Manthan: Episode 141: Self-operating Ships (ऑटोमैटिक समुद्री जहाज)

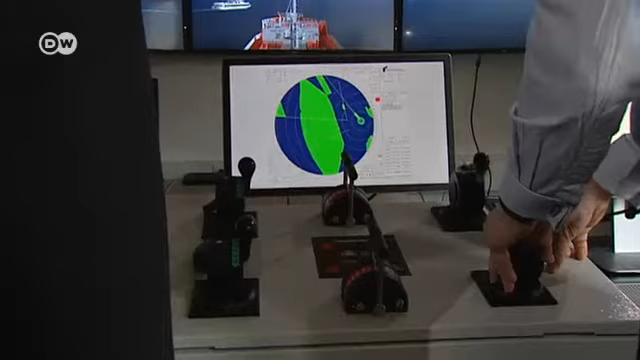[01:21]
इंस्टिट्यूट के अपने सिमुलेटर में रिसर्चर सॉफ्टवेर को टेस्ट कर रहे हैं